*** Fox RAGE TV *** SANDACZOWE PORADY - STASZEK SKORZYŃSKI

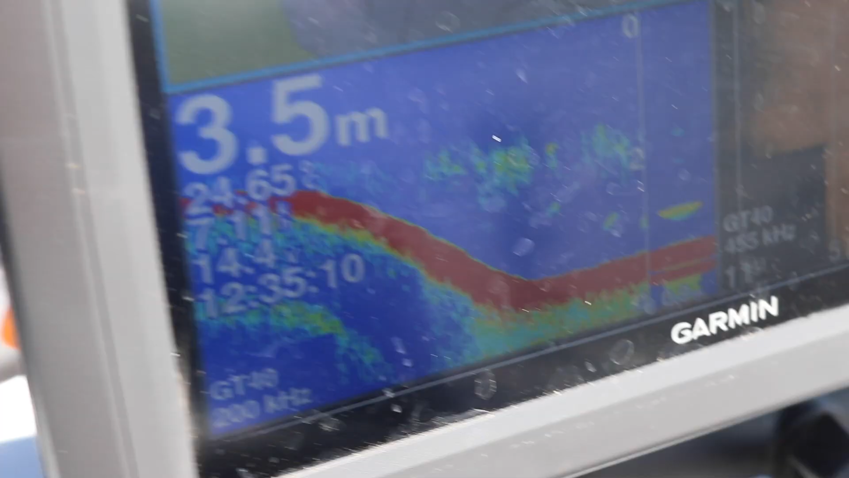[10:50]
On screen: depth 3.5 m
ewentualnie łagodnych spadkach. W takich miejscach mam najlepsze wyniki.
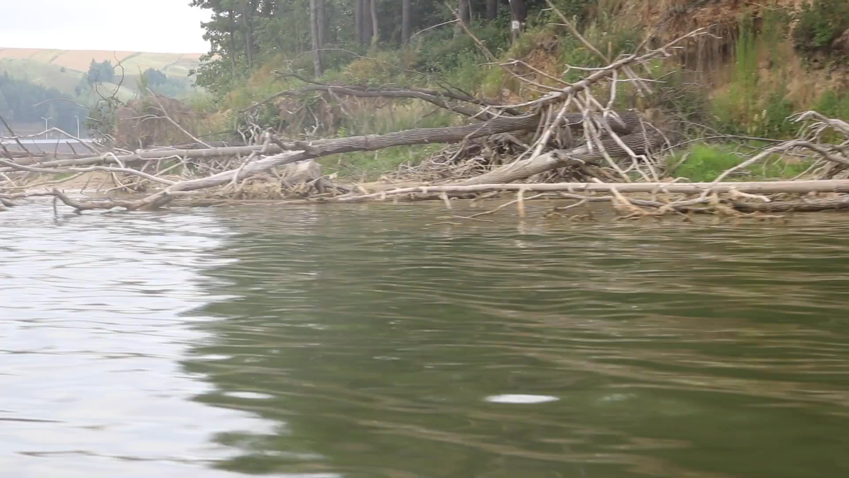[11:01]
Miejsca, w których jest duża ilość korzeni, zaczepów, kamieni, to też są miejsca preferowane przez sandacze. W porach jesienno-zimowych bardzo często łowię w korycie,
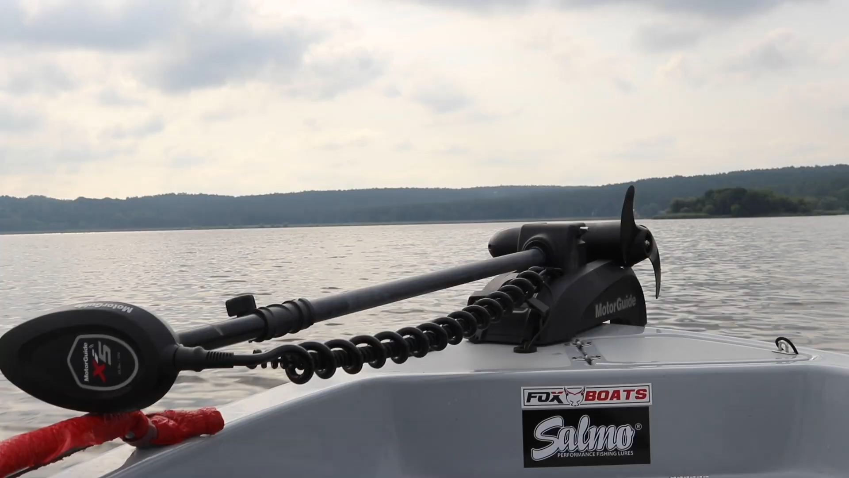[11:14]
w okolicach koryta, na rantach. Tutaj sandacze najczęściej się gromadzą zimą i jesienią,
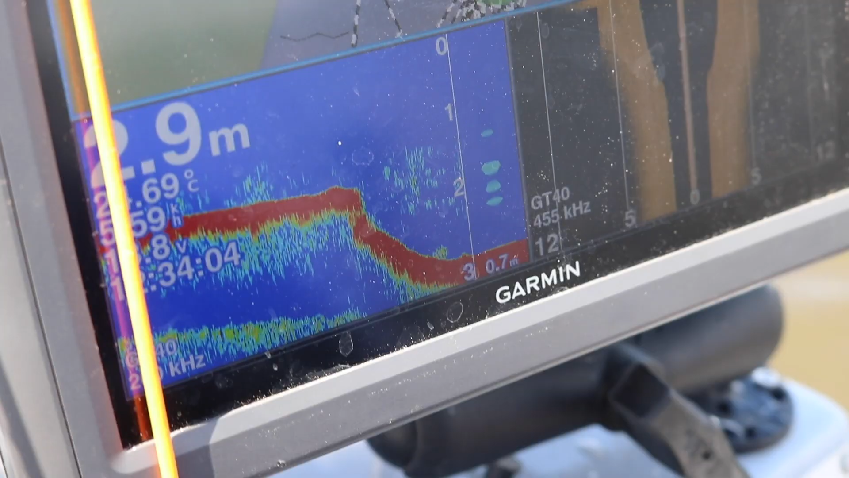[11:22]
On screen: depth 2.9 m
ponieważ bardzo duże skupiska drobnicy tam się znajdują.